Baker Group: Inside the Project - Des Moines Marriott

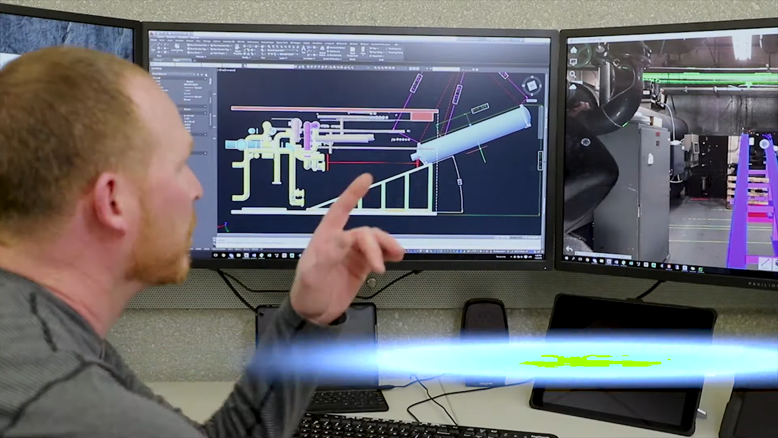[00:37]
Using our 3D scanner and our BIM software, we came in here and reproduced the actual situations on site.
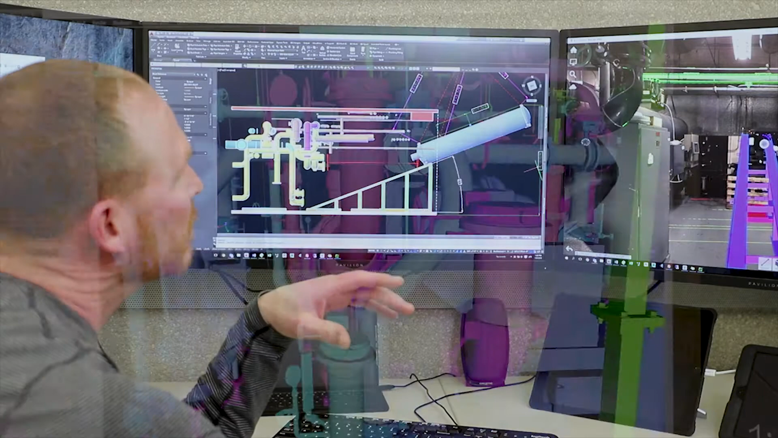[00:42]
As soon as we had completed the scans, we had sent a few images over and said, here's your situation, here's your room. I think it really made Paul comfortable that we had the expertise from the people.